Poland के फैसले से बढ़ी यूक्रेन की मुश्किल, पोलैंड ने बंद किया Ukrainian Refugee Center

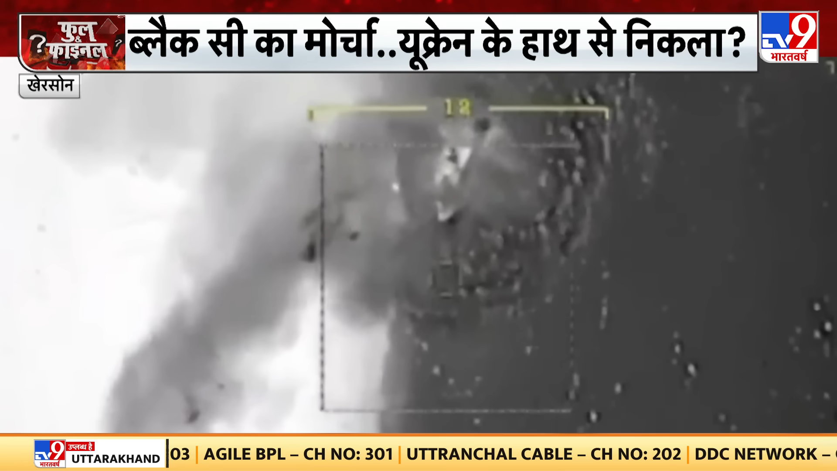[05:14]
ڈرون سے روسی بوٹ کو نشت کر دیا گیا ہتیاروں سے بھری رشن بوٹ نشت ہو گئی یہ دیکھئے ذرا بلیک سی کے نورت ویسٹ میں کیا گیا بڑا حملہ یہ اس وقت کی بڑی خبر میں دکھا رہا ہوں اس سب کے بیچ میں ایک اور بڑی خبر
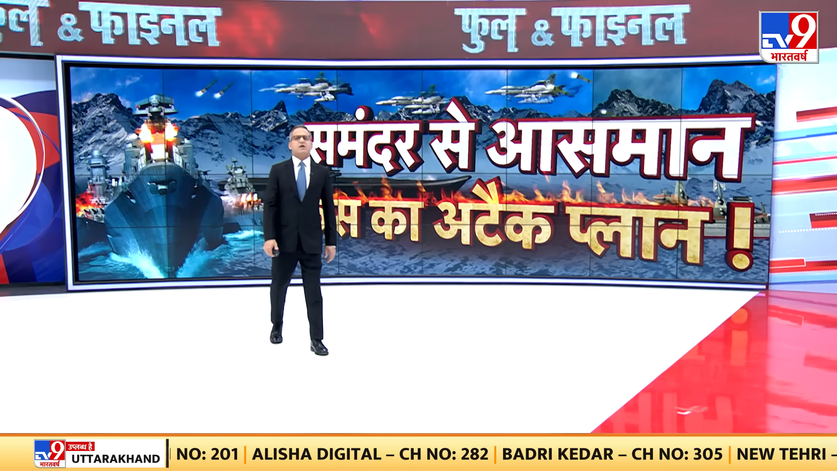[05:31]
بلیک سی میں روس کا امریکی بوٹ پر حملہ بریک کریے کیپ تارنکھٹ کی اور جا رہی تھی بوٹ پر حملہ کیا گیا یہ بلیک سی میں حملوں میں چاروں یوکرینی بوٹ نشت ہو گئی
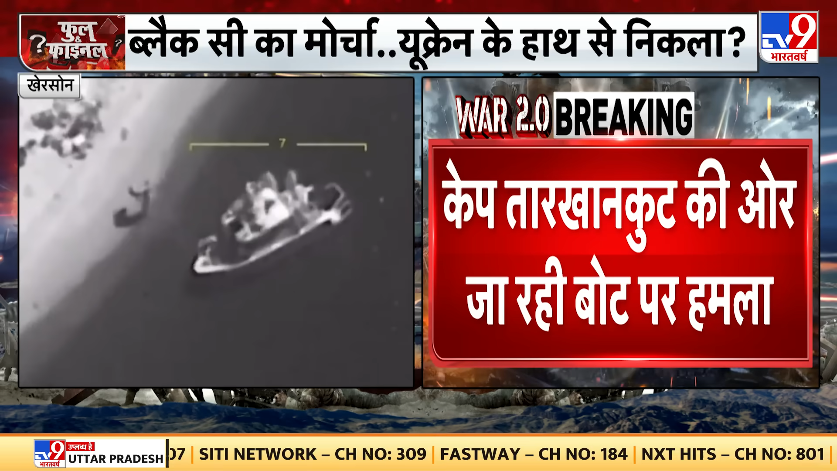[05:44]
روس نے کہا ہے یوکرین کی لینڈنگ فورس کو لے جانے والا کے وقت ہوا یہ حملہ یہ بڑی خبر میں آپ کو دکھا رہا ہوں